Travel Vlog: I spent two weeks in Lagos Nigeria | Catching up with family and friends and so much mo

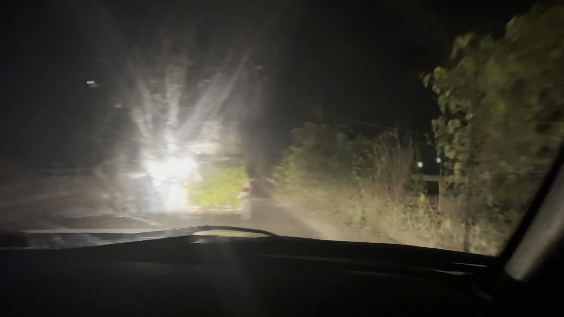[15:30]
On our way going back, we saw this funny cab that was using a torch as their traffic hitting light.